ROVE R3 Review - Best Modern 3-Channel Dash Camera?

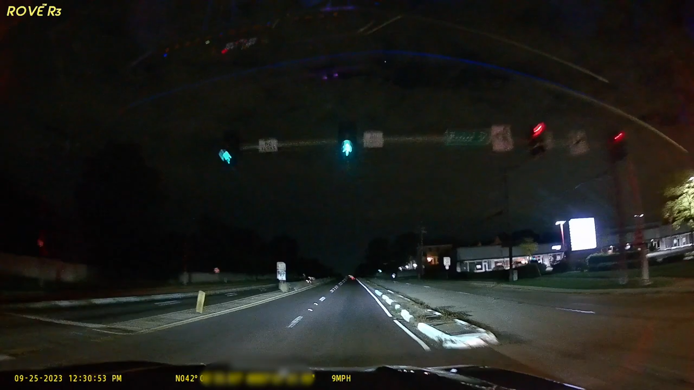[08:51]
but this must be the best night footage I've had in a while. Even though it's not 4K, they use a 5 megapixel Omnivision SEMA sensor. It's very smooth and dynamic, so details are not lost even with just your car's lights.
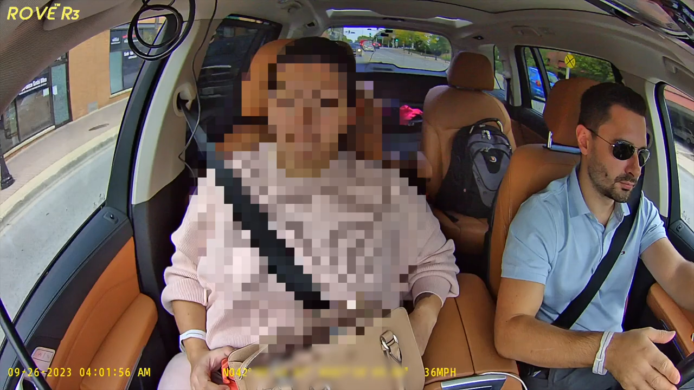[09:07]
Cabin camera does a great job as well, but clearly the resolution is lower. But you can easily make out details inside the car.
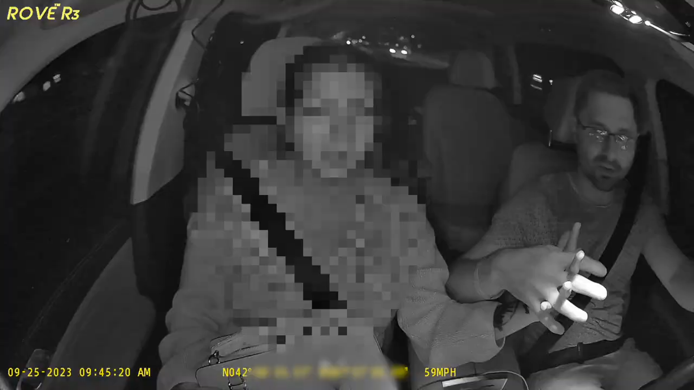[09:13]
At night, the infrared LEDs make a huge difference and allow us to actually see what is happening with good detail. Perfect for those driving passengers.
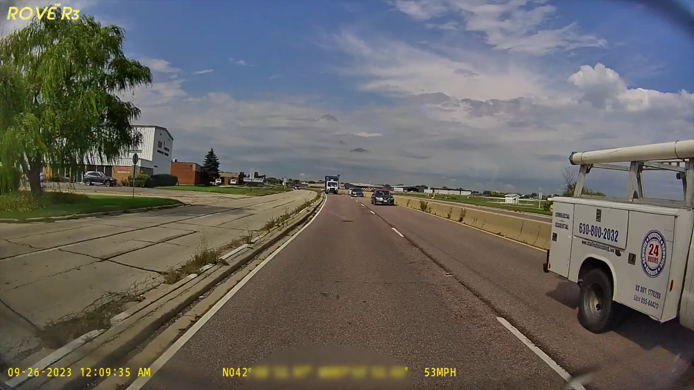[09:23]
Switching over to the rear camera, once again, I'm pretty impressed with the footage we get here. The video is crisp, clear and shows plenty of details such as license plates and street signs. The 140 degree angle captures a wide area and together with the two other cameras,
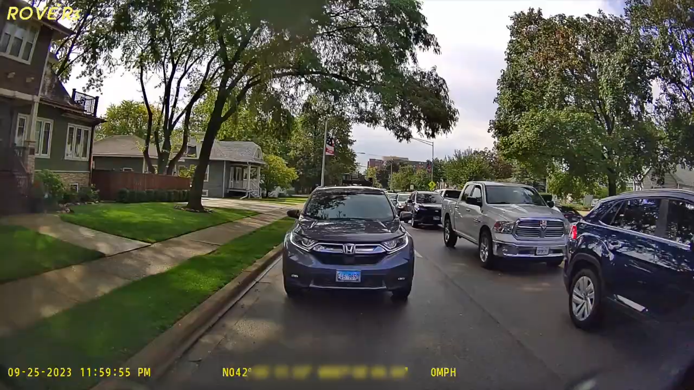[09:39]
you practically have a 360 view in case of an accident.
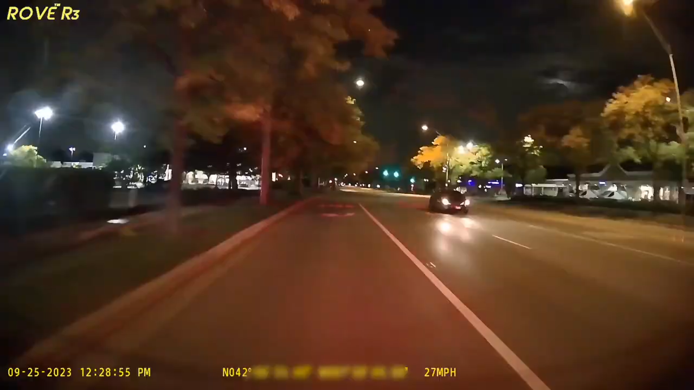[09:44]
During the night, it's much harder to capture a good image as there are no headlights to help here and this vehicle has a pretty dark tint on the rear glass as well. Even so, I would say it looks better than 95% of cameras I have tested at night. You can still make out the sky in the middle of the night and still see details other cameras would miss.